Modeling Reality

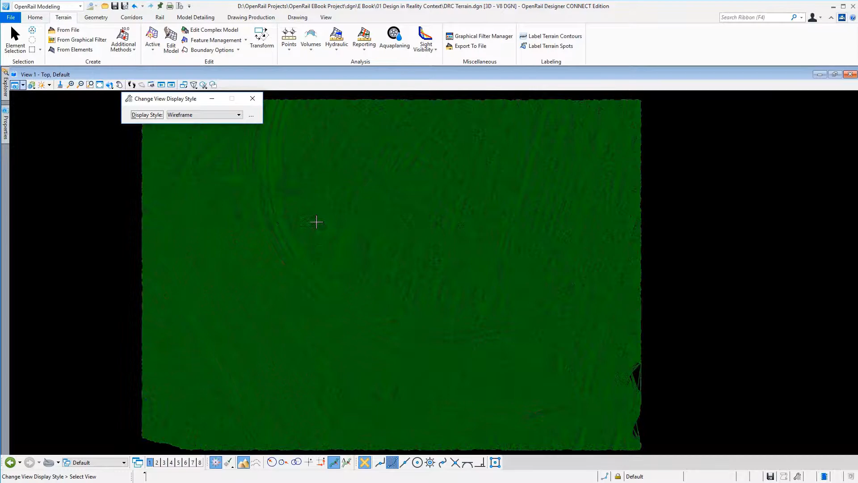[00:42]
the new power platform so here we just make a thematic height display we also have new analyze tools in the new
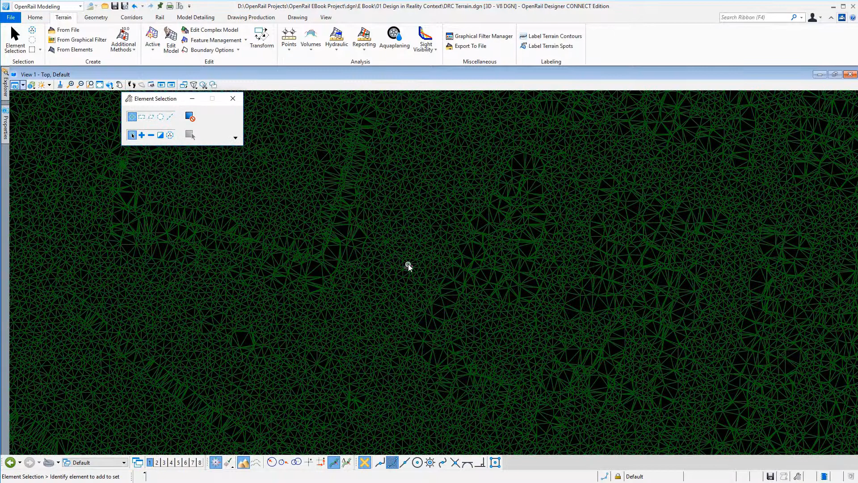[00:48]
designer terrains so here we analyzing a trace slope there are other
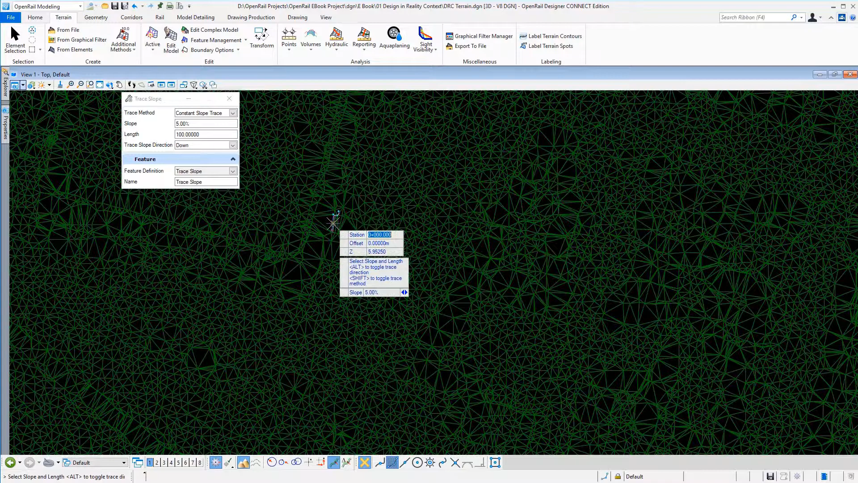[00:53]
tools like analyzing the elevations the slopes or reporting different aspects of the terrain you can see that how we analyze the
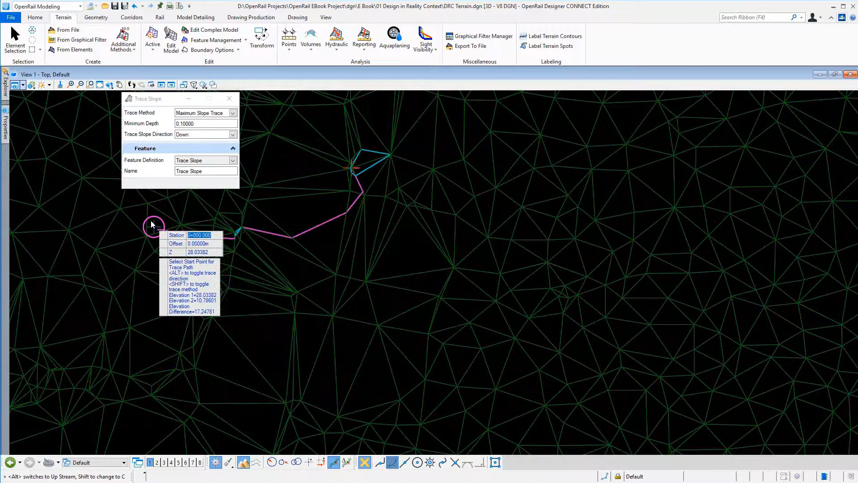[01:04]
maximum slope trace in new terrain next let's have a look at raster images point clouds and reality meshes
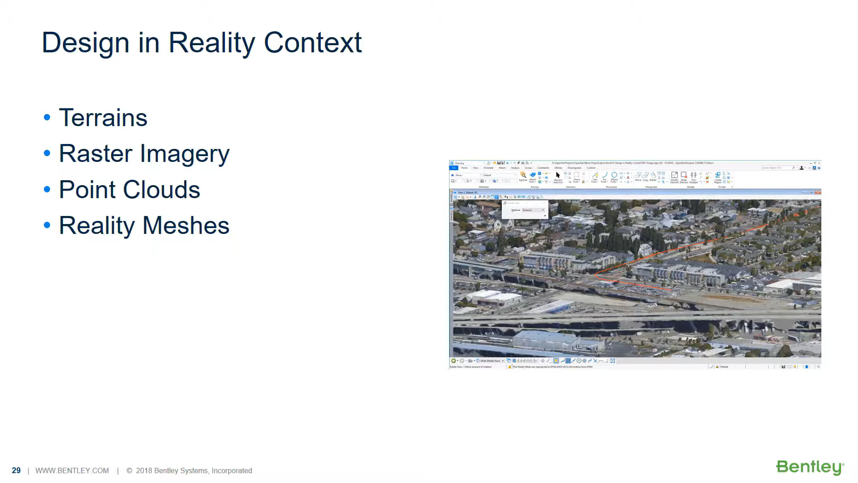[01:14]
wide set of different image formats are supported in raster manager you
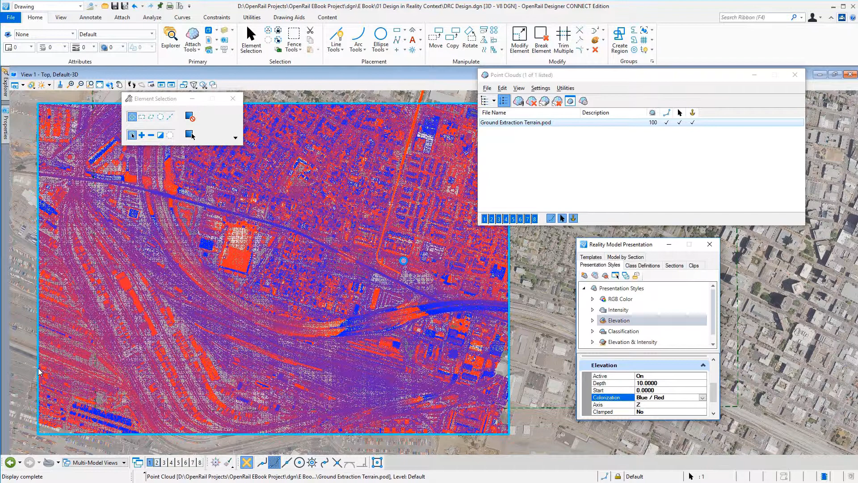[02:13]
to extract edges or as you will see here you can use different color modes different annotations for intensity and all of these tools are included in the tools in open rail designer next let's see how you can use reality